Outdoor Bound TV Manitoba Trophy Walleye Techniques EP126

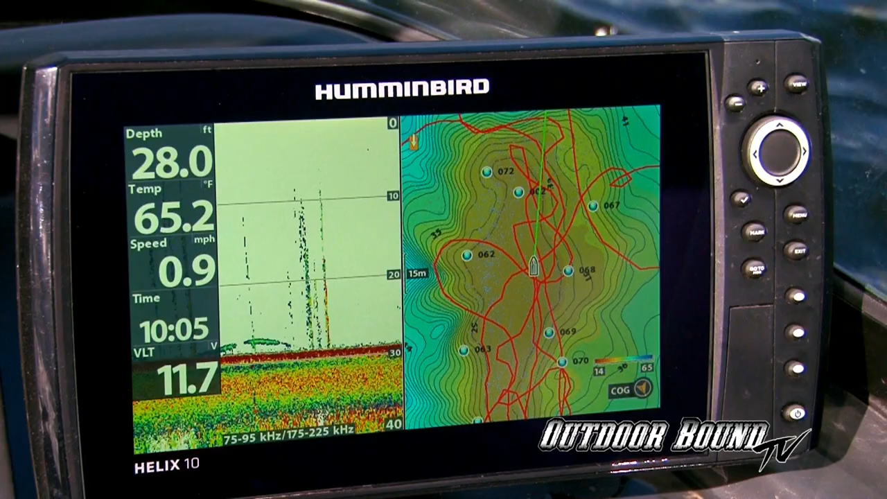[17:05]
On screen: depth 28.0 ft, water 65.2°F, speed 0.9 mph
There's a fish. Looks like it might be a good one, Kurt.